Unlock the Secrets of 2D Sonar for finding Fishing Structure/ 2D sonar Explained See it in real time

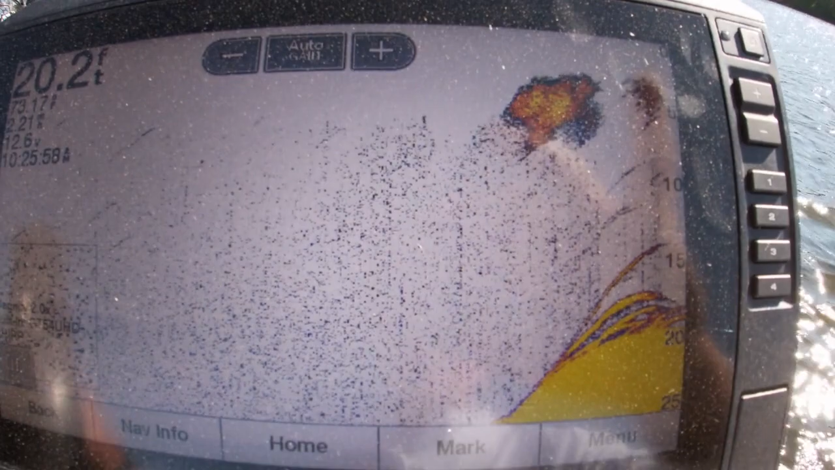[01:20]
On screen: depth 20.2 ft
all right you can see stuff there on the bottom here
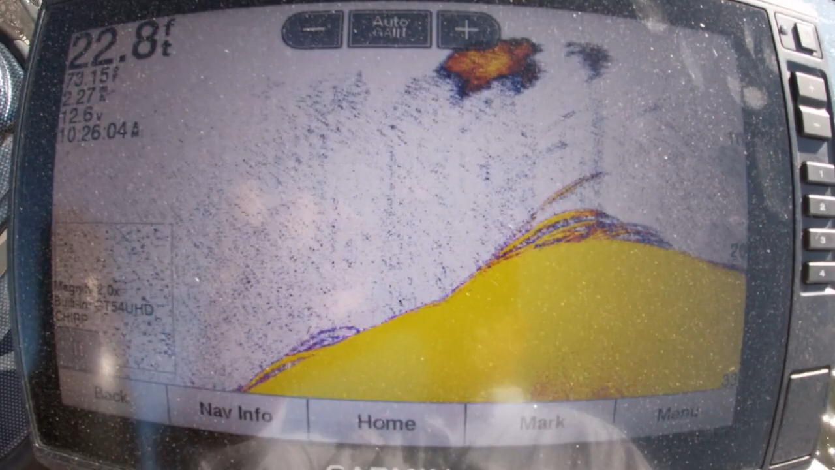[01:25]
On screen: depth 22.8 ft
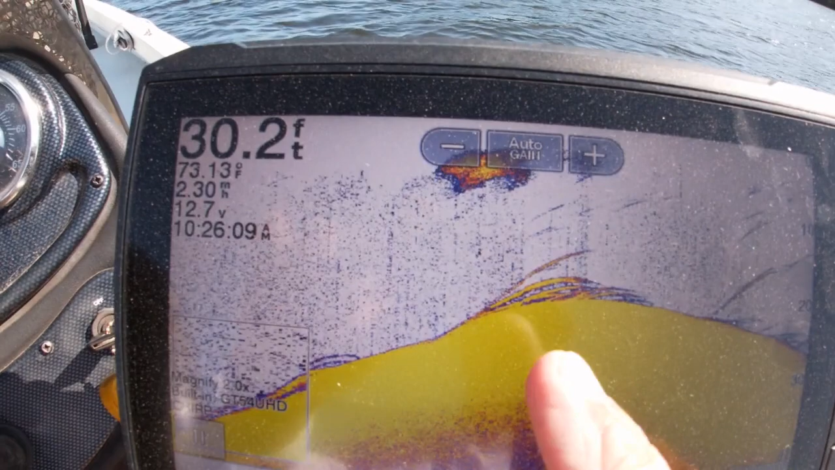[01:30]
On screen: depth 30.2 ft, water 73.13°F
that is the limbs right there that you can see right there
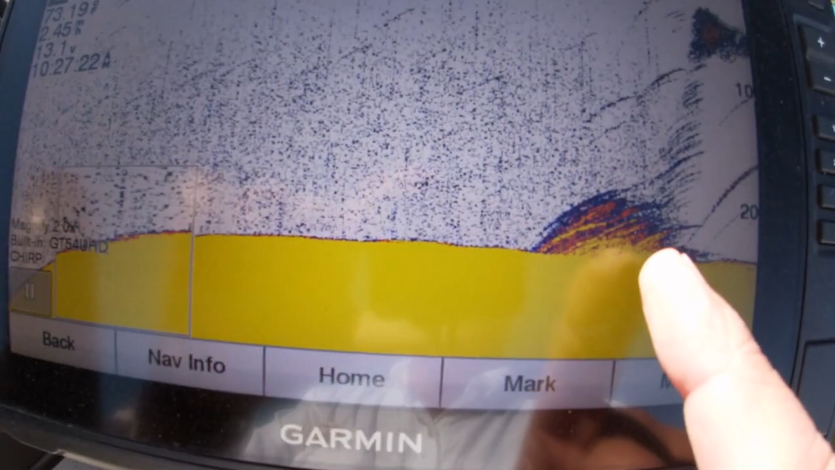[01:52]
that is the brush right there you see how that looks that is the brush
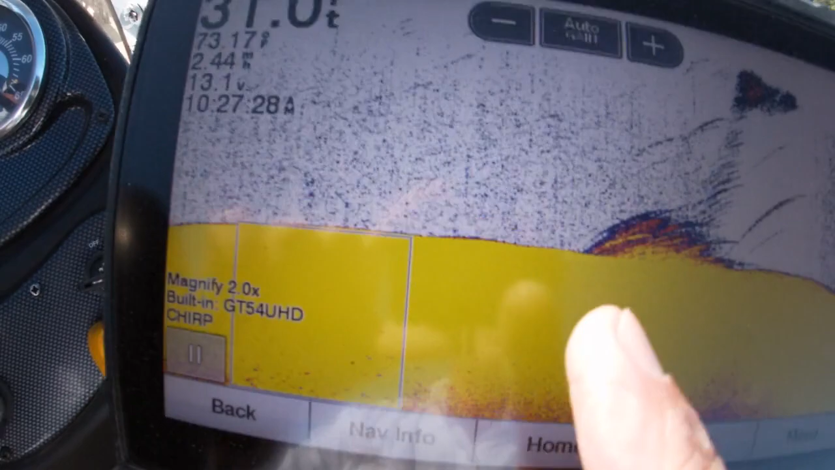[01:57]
right on the end there with some of these arches of
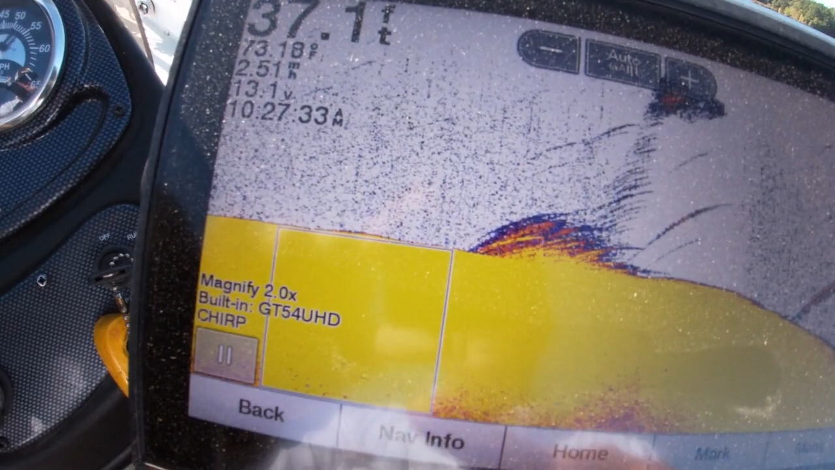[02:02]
On screen: depth 37.1 ft, water 73.18°F
fish that are going to the bottom but that that's what that tree top looks
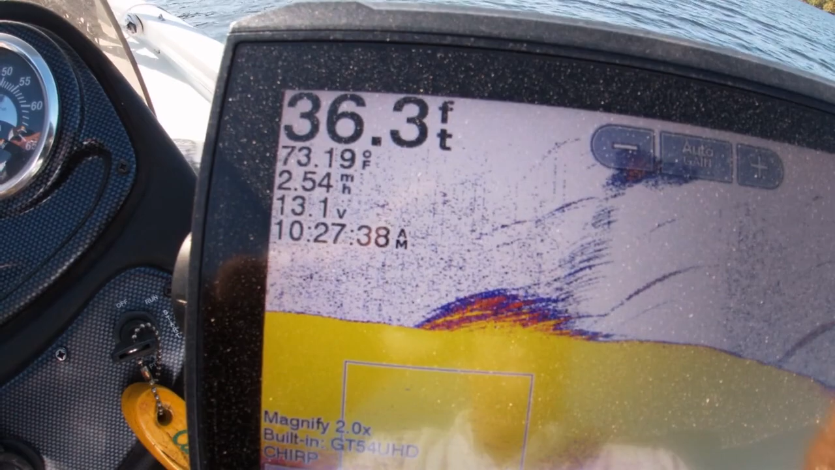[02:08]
On screen: depth 36.3 ft, water 73.19°F
like so hopefully that gives you an idea now that looks that tree looks like it's got to me it's got
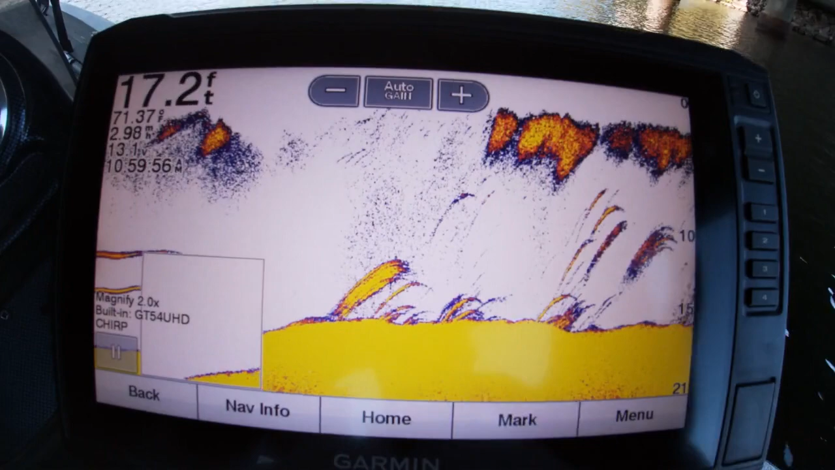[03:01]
On screen: depth 17.2 ft, speed 2.98 mph
we see that's some shad there's fish right here sitting
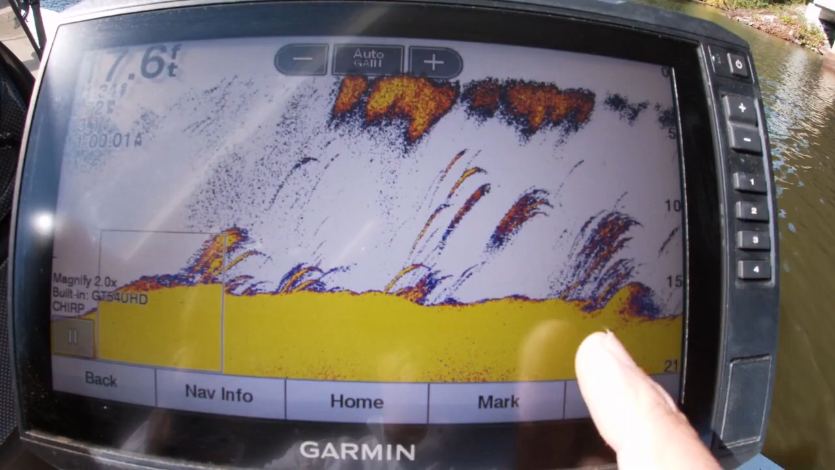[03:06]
right there boom that's a school of crappy right there
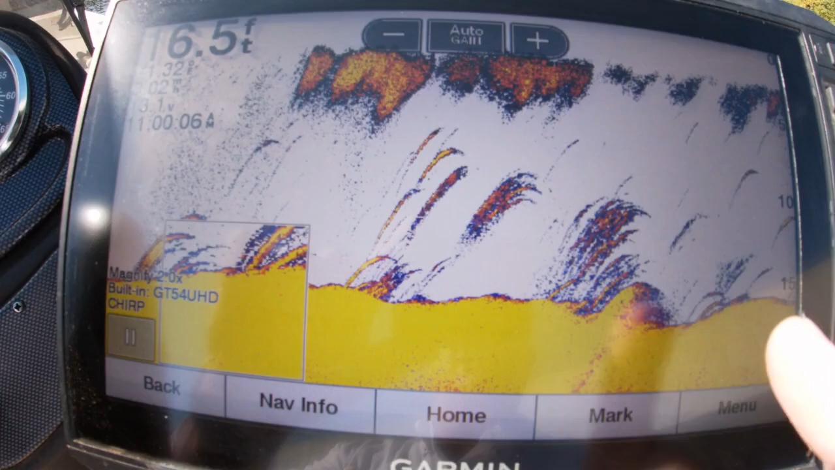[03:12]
On screen: depth 16.5 ft
isolated fish all right i'm going to turn the boat and i'm going to
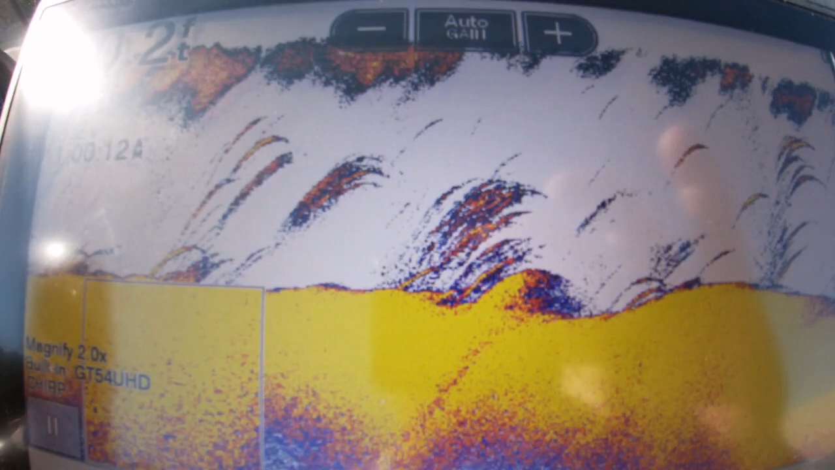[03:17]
go back up underneath the bridge just to check it with 2d sonar
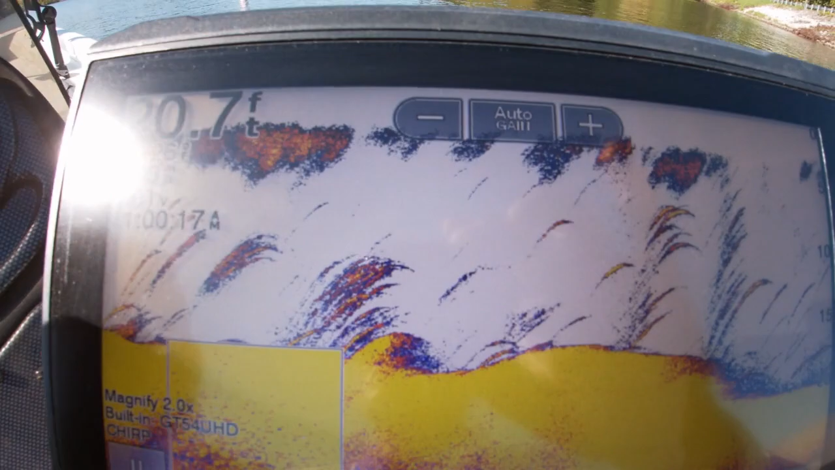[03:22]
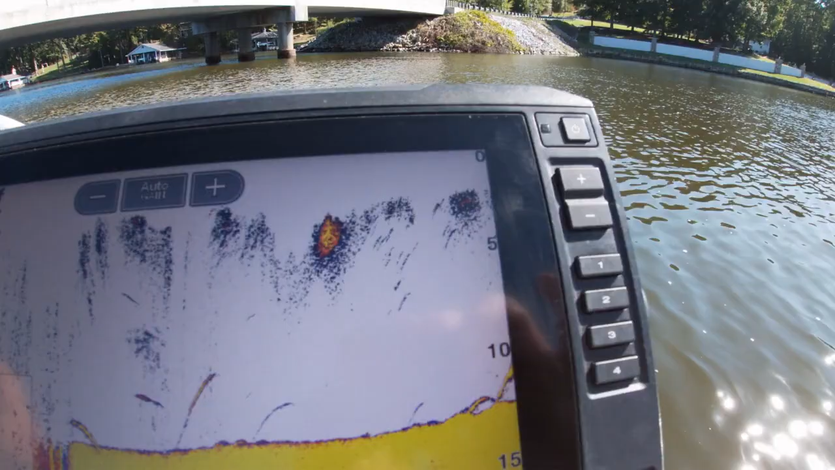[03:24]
all right we're about to go back up under the bridge see here we go there's a
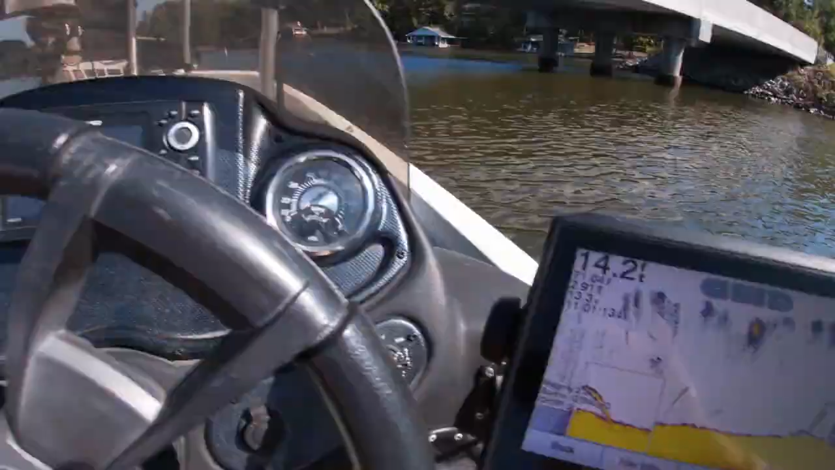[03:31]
column
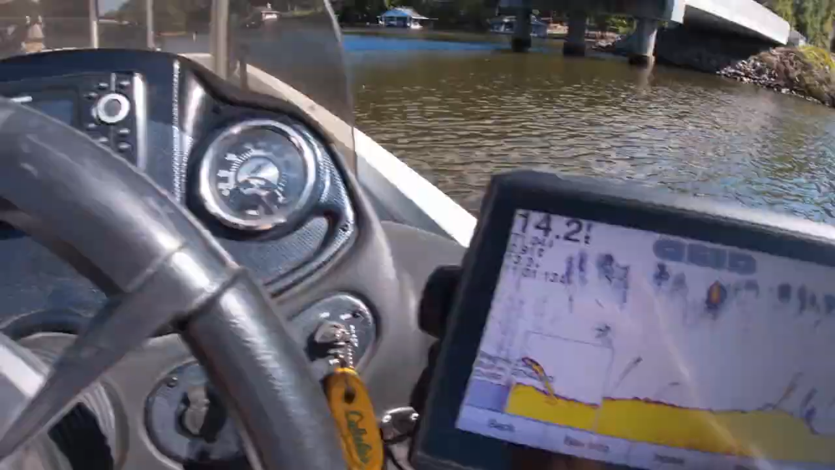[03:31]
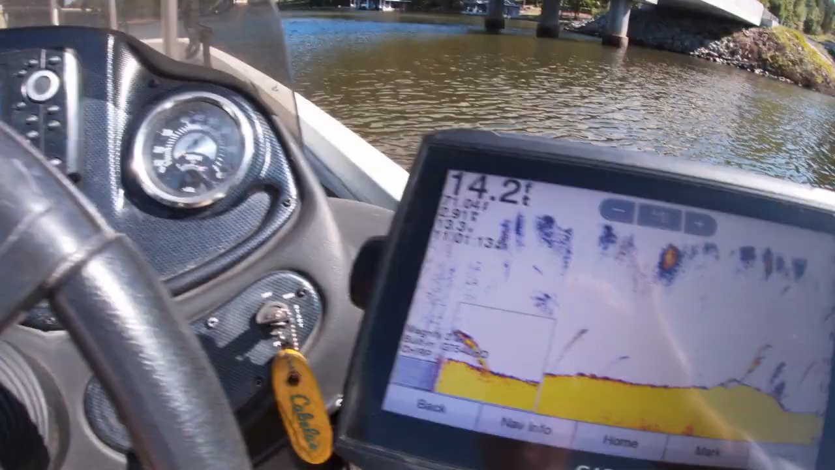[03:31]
On screen: depth 14.2 ft
there i don't know if we we probably won't see the column but
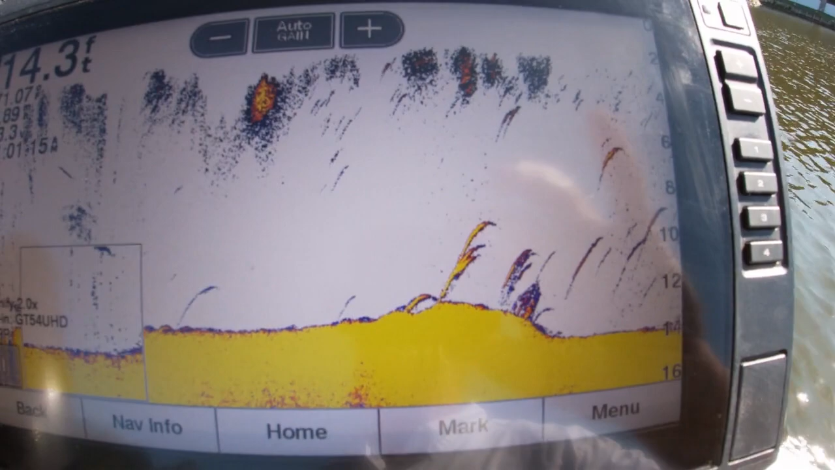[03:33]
we can see it there are fish up
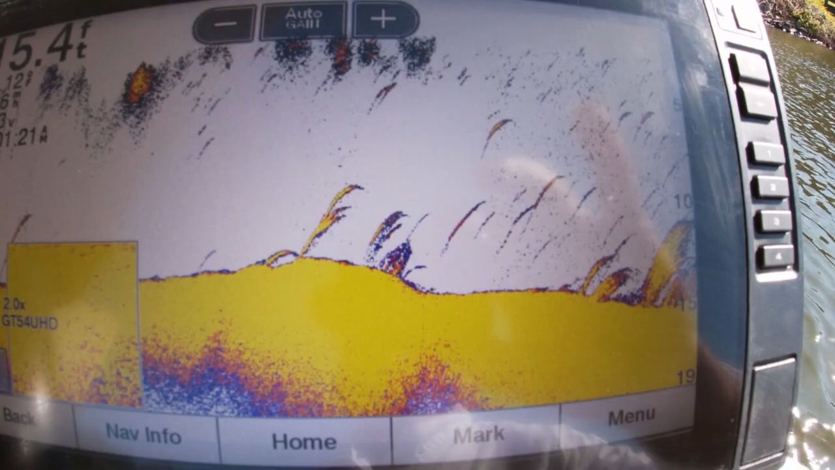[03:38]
underneath this bridge with our 2d sonar see a school of shad that's there
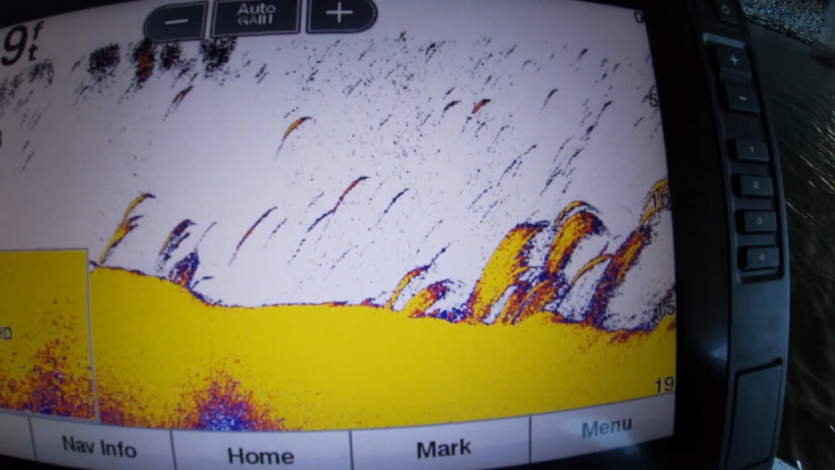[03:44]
those individual ones those are crappy